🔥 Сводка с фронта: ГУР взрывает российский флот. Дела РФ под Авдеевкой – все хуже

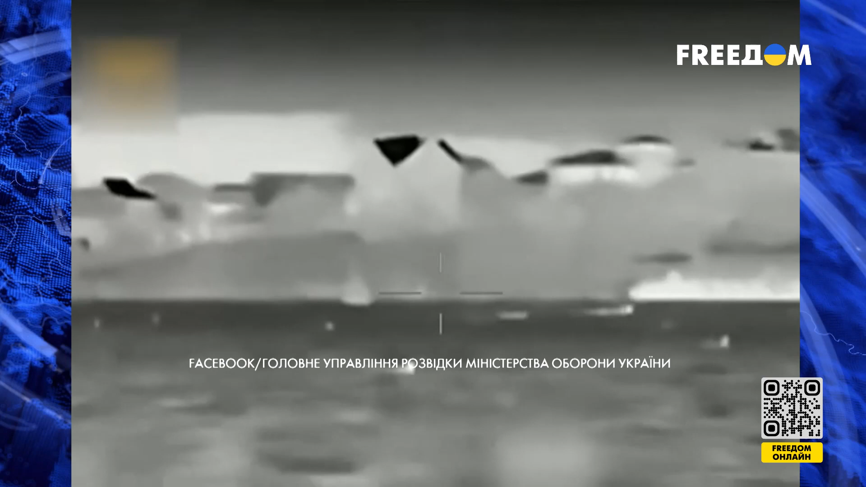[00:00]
В Главном управлении разведки Министерства обороны Украины подтвердили поражение двух малых десантных катеров Черноморского флота Российской Федерации.
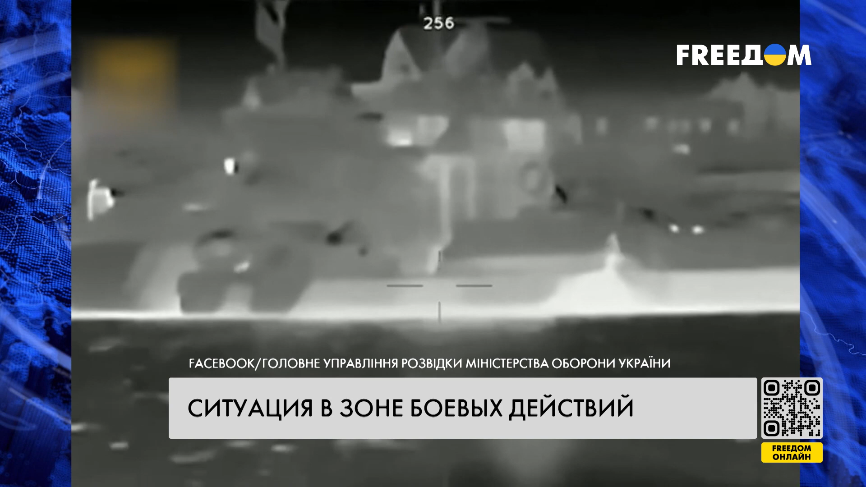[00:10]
Речь идет о катерах класса «Серна». По данным ГУР, на судах находился экипаж, а загружены они были бронированной техникой, в частности БТР АМИ-82. Также корабли этого класса Россия активно использовала для переброски военной техники и десанта во время оккупации острова Змеиный. Кроме того, россияне размещали на борту катеров зенитно-ракетные комплексы Тор-М2 для мобильного прикрытия своей группировки в Черном море. В Донецкой области силы обороны Украины продолжают отражать штурмы Авдеевки.